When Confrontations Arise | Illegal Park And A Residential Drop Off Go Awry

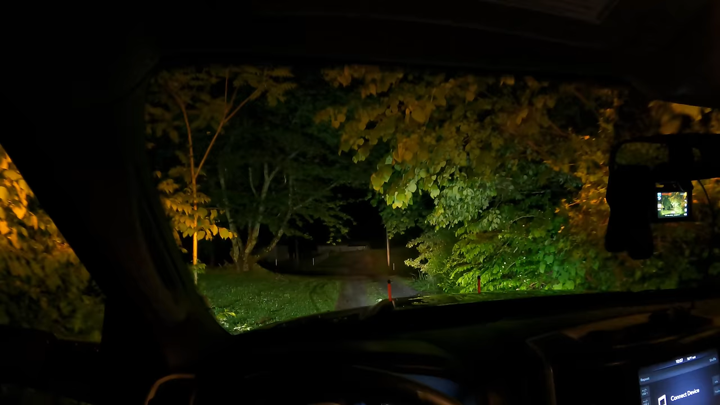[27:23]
it's always nice to try to be polite for people who are trying to do something for you. Yeah, I know, he said. Then he held his bushes back, so I told him thank you for that. Yeah, yeah. A little too much, a little too late.
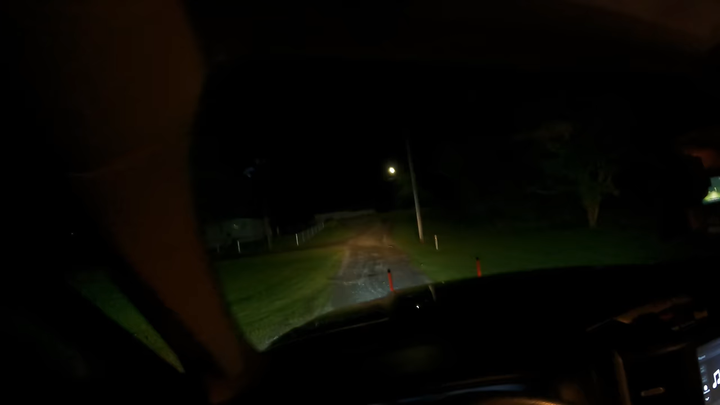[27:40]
But anyway, guys, they wanted me to leave this thing up here in somebody else's property. I got back down. You guys can see how overgrown that it is.